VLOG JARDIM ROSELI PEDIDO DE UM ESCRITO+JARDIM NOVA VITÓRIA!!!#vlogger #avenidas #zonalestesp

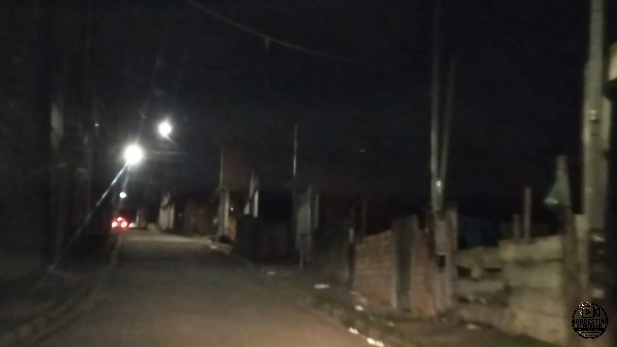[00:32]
Indo pro trabalho, família. Friozinho desse, não dá nem coragem a pessoa levantar, viu? E a gripinha aí pegando aí. Uma gripe, família. A garganta tá ruim. Mas vamos pra outra, né? Temos que trabalhar. Quem trabalha, Deus ajuda. Hoje é quarta-feira. Vou fazer um pouco de tudo hoje, família. Vou mostrar um pouquinho a minha rota que eu faço. Vou tentar mostrar um pouquinho do meu trabalho hoje, tá bom?
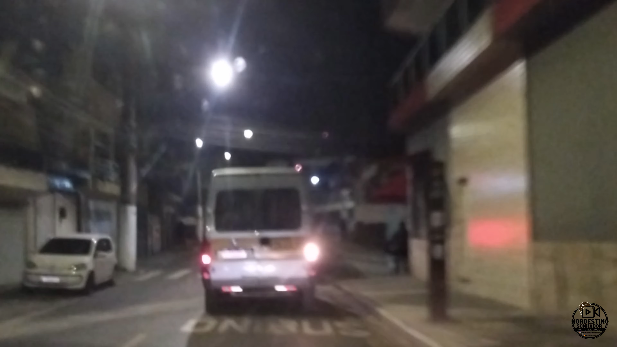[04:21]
Aí tem gente que desce aqui, ó, vem do Nova Vitória, desce aqui e vai pro outro ponto aqui, vindo na direita aqui, ó.
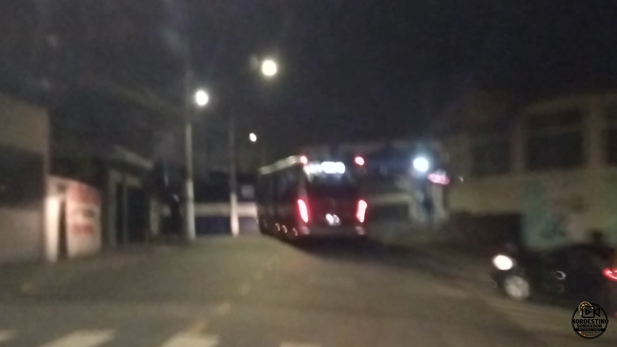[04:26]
Outro ponto. E aí vem o que vai pro Itaquera direto.
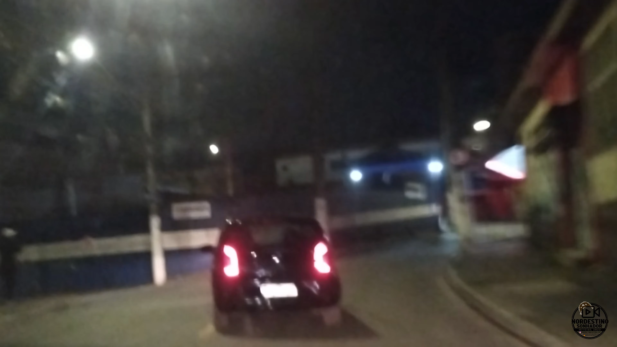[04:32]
Vai pro Corinthians Itaquera. Isso é o circular, ó. Isso aí roda por aqui, ó. Roda só no bairro aqui. E tem um carrão.